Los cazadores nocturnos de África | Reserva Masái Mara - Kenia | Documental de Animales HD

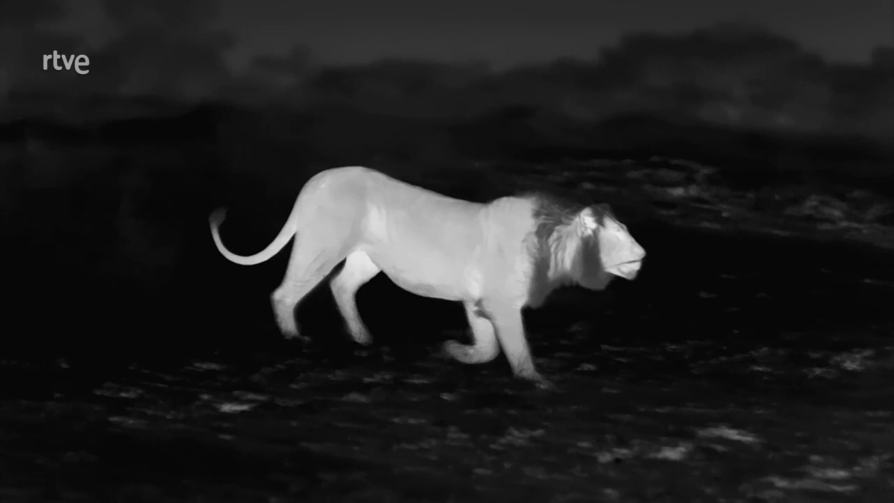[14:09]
Los tres emiten rugidos de satisfacción. Los seis machos forman un ejército casi invencible y lo proclaman cada noche.
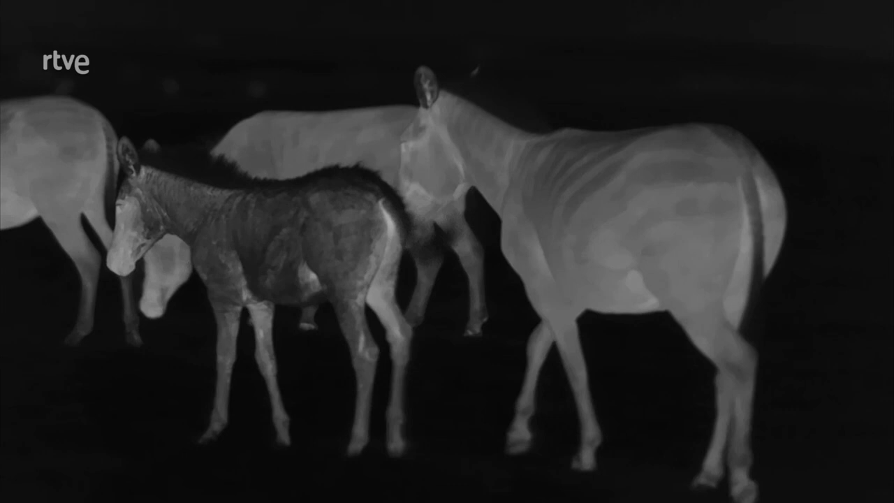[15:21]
Las cebras escuchan los rugidos con gran atención, ya que delatan la posición de sus enemigos.
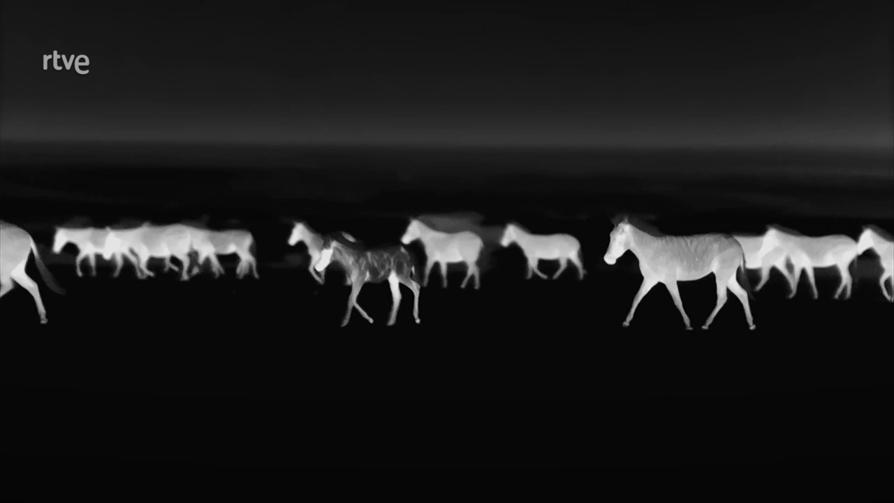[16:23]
Después, se agazapa junto al arroyo en plena oscuridad.
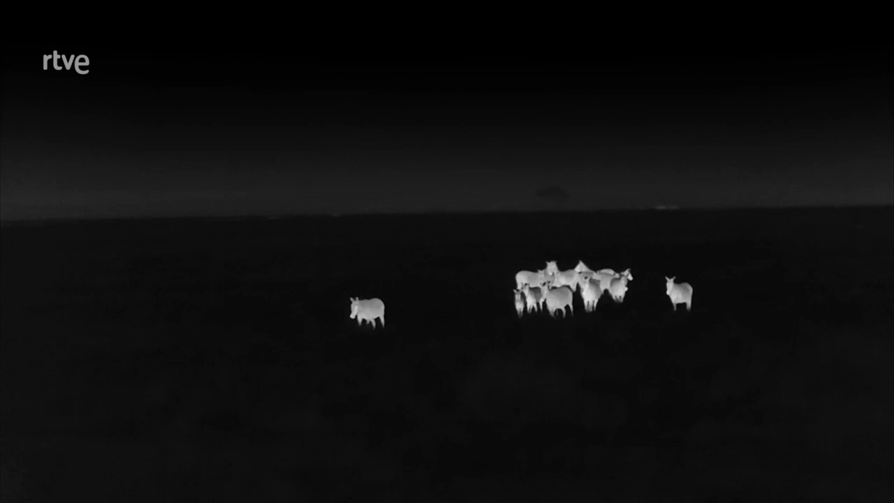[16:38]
Las cebras aún no han descubierto su presencia.
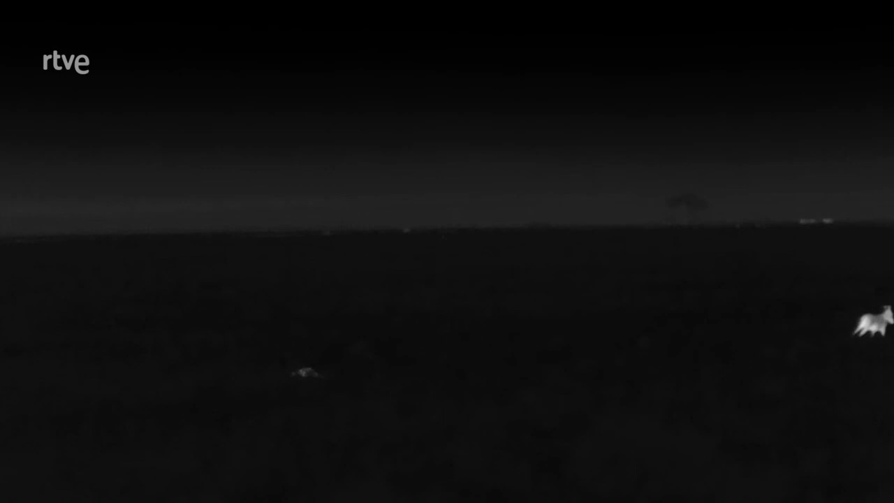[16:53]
Esta noche, la suerte ha favorecido a la leona.
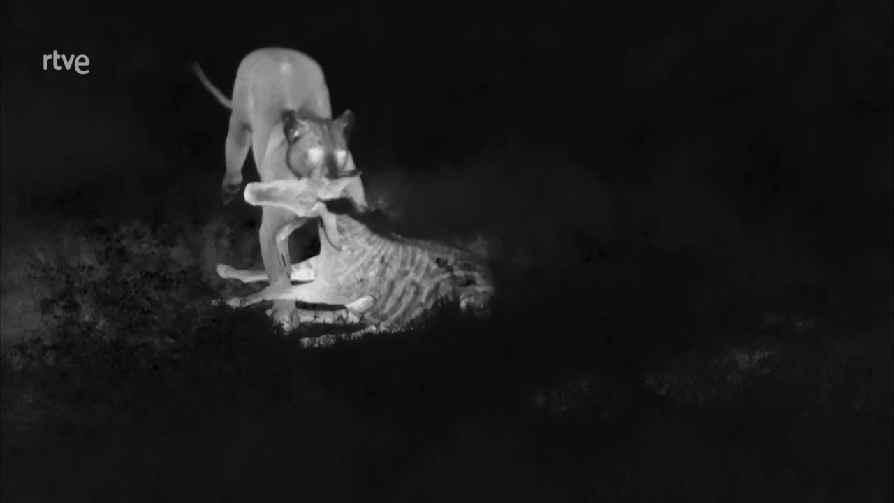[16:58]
Pero en este duelo a vida o muerte, a veces el atacante es pateado o corneado.
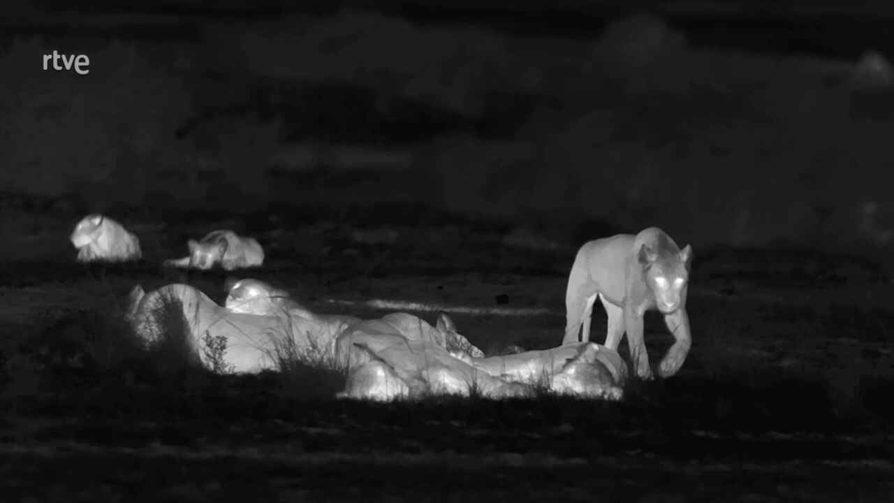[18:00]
y se acurrucan juntos para darse calor.
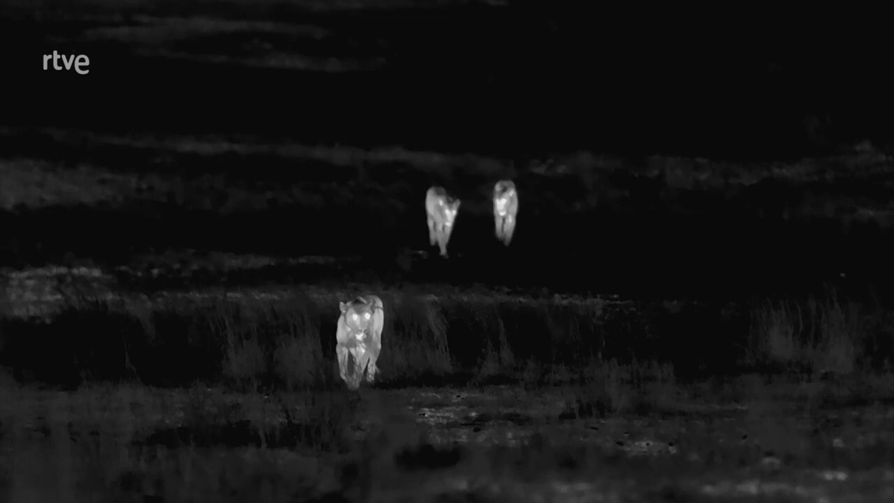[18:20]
Sus madres ya están lejos, buscando una presa propicia.
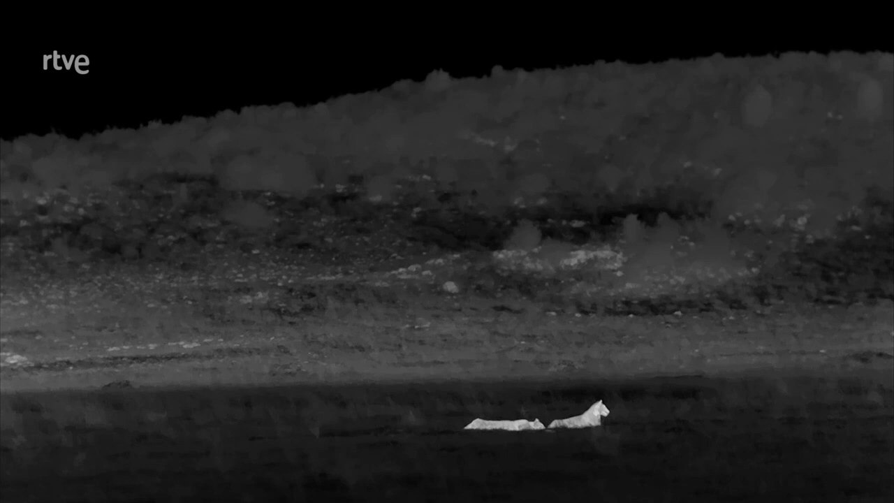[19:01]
Después, dos de ellas se quedan atrás, mientras la tercera rodea a las cebras. Y como la oscuridad es total, no descubre que algunas se han separado y son más vulnerables.
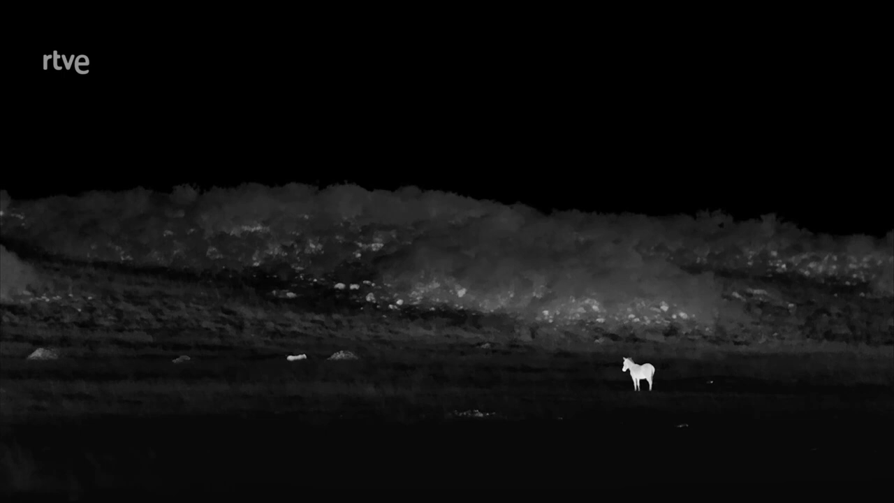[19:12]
Los felinos y ungulados africanos que permanecen activos durante la noche poseen una capa reflectante detrás de la retina que duplica el rendimiento lumínico. La carrera evolutiva creó un empate en este campo.
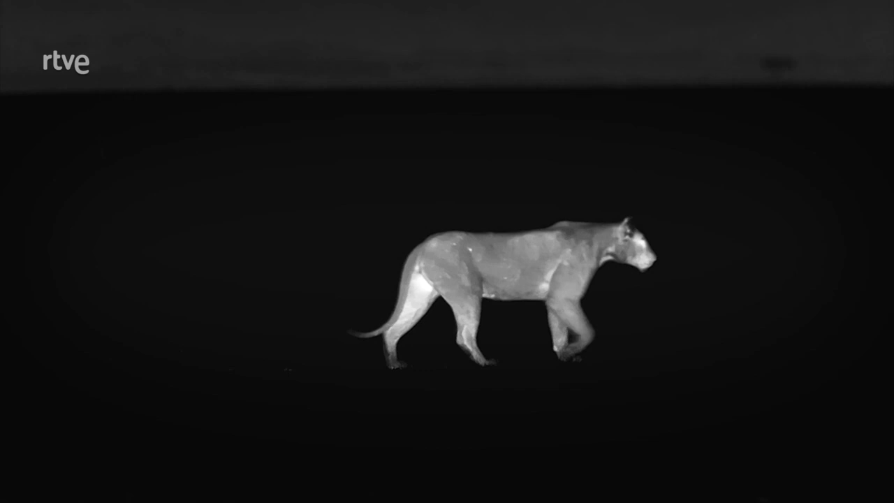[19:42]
La visión nocturna de los leones es unas seis veces superior a la humana. Pero esta noche,
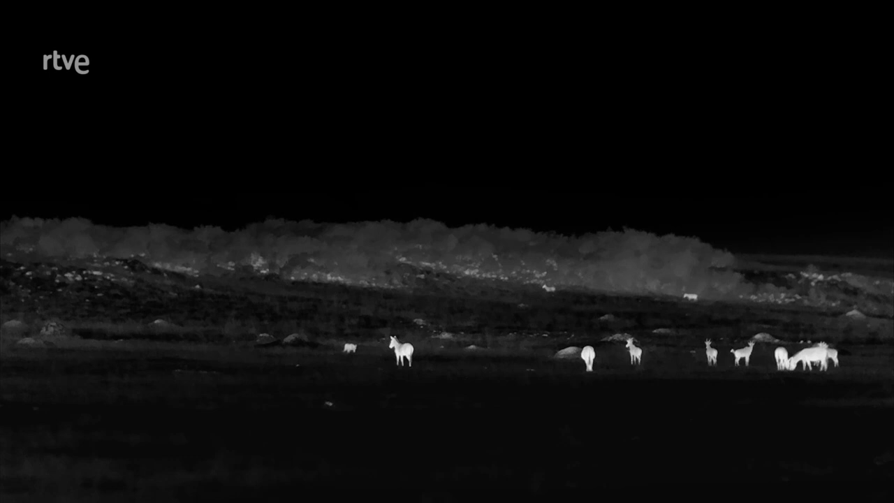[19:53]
la oscuridad es total y ni depredadores ni presas pueden ver nada en absoluto.
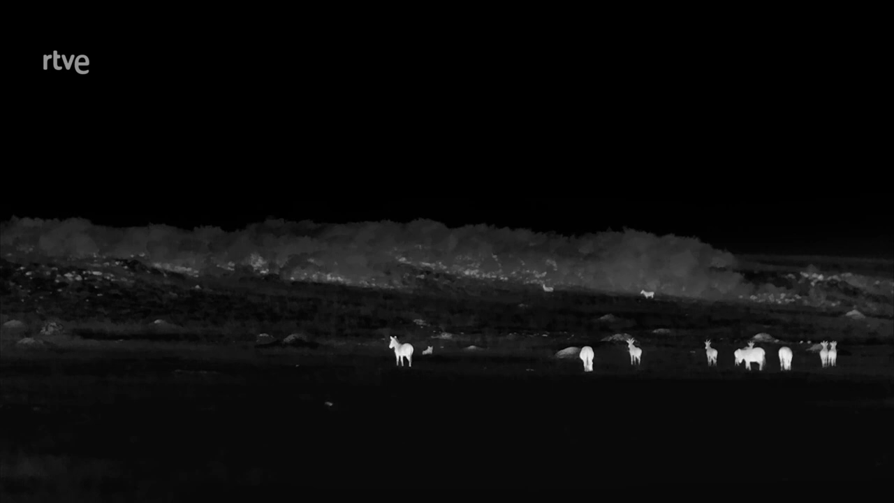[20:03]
Varios topis se han unido a las cebras y como sus sentidos son muy agudos, son los primeros en detectar a la leona.
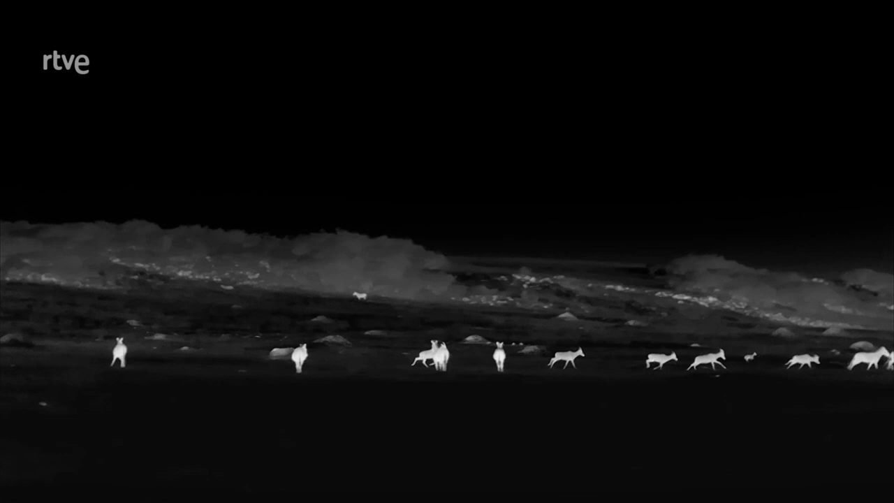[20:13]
Esta sigue el sonido de sus veloces pezuñas. Pero cuando las pesadas cebras comienzan a moverse y delatan su presencia, cambia de dirección. Casi todas las cebras han huido, pero algunas han quedado rezagadas y no son capaces
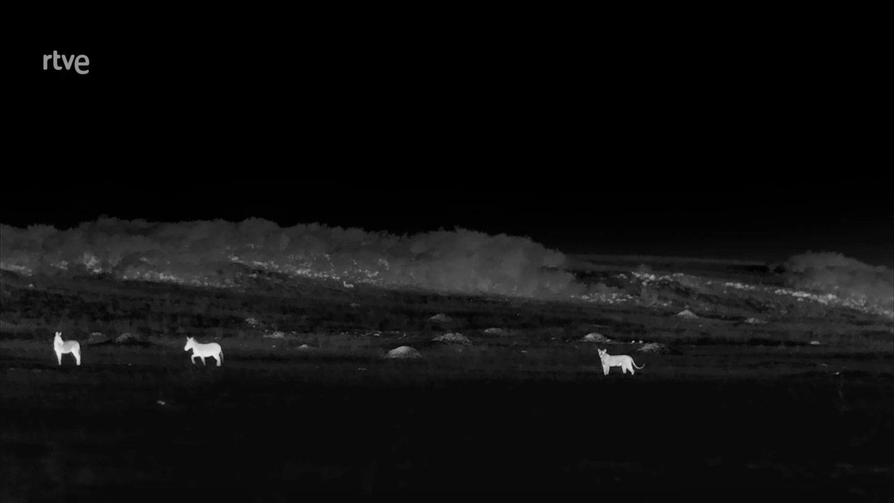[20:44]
de localizar a la leona que va a intentar que corran hacia sus dos compañeras. Por fin lanza el ataque y consigue que huyan hacia el punto exacto
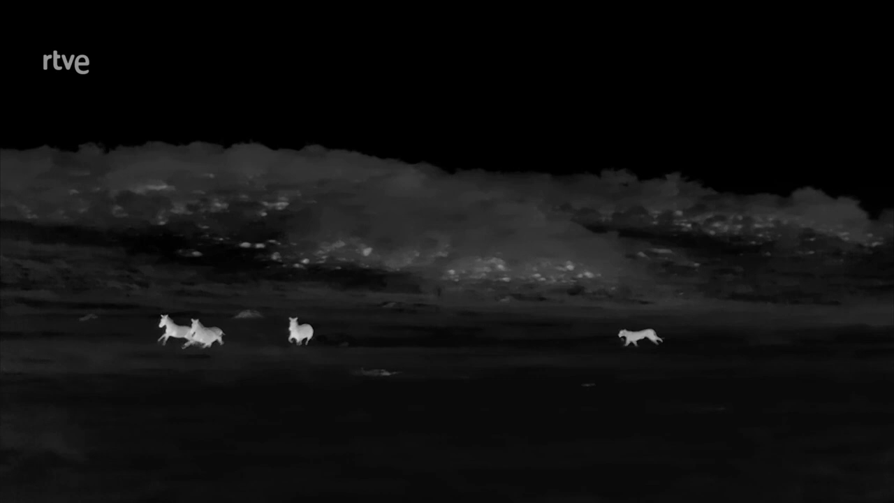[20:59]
donde aguardan las otras dos hembras.
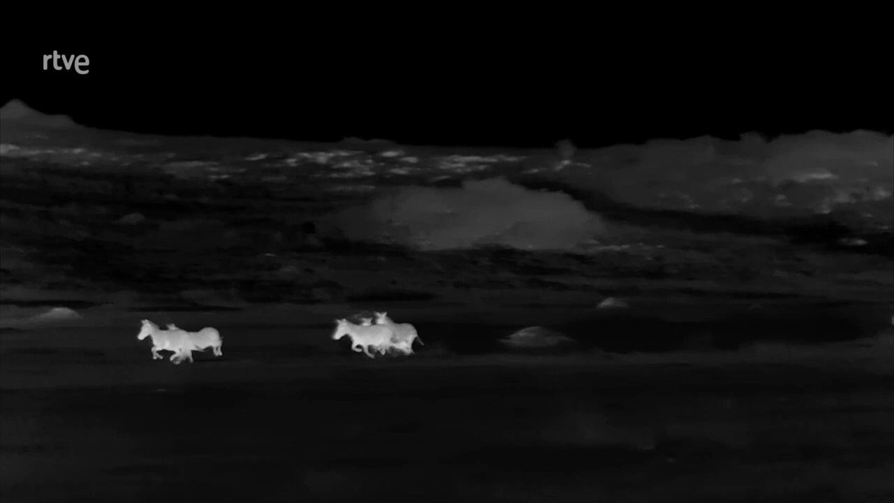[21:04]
Pero atrapar a ciegas a una cebra que corre a toda velocidad es casi una misión imposible.
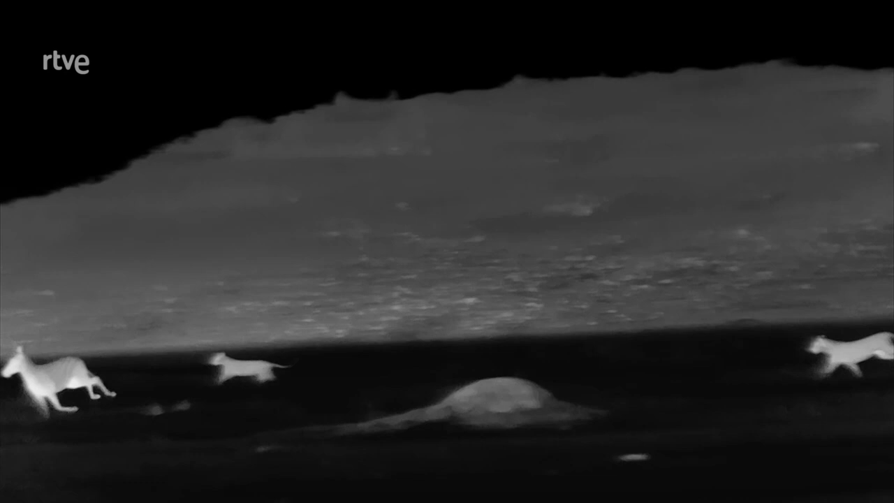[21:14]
Todas han escapado. Así que deciden proseguir en la cacería y no tardan en escuchar
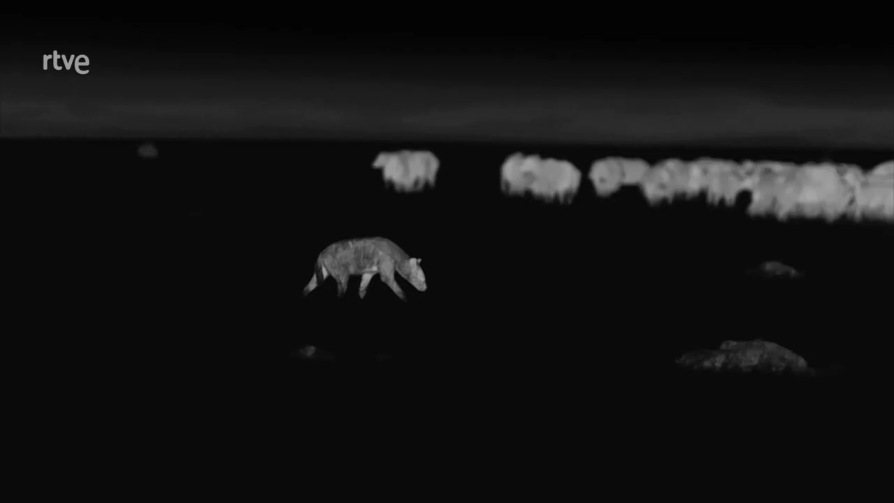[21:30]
a unas hienas que intentan aislar a un ternero de búfalo nacido el día anterior. La ocasión parece propicia porque el pequeño y su madre se han separado un poco de la manada.
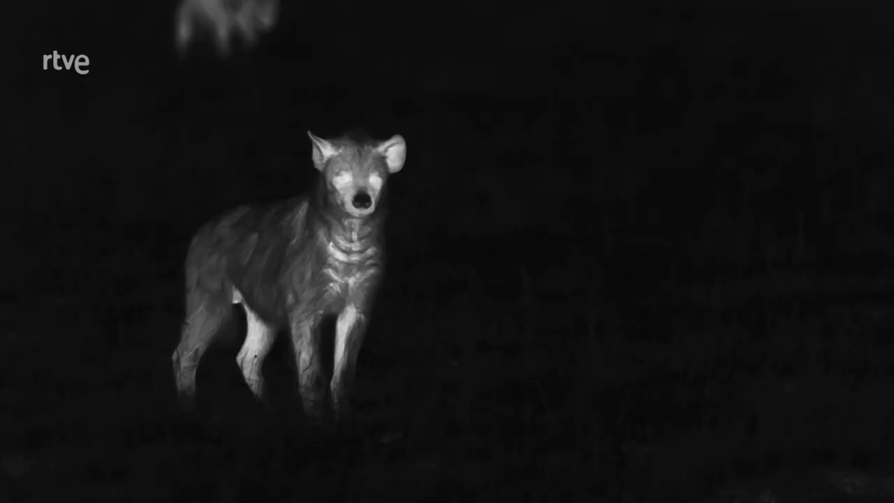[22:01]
Pero no están solos. Todos los búfalos están unidos y defienden a sus crías con increíble fiereza.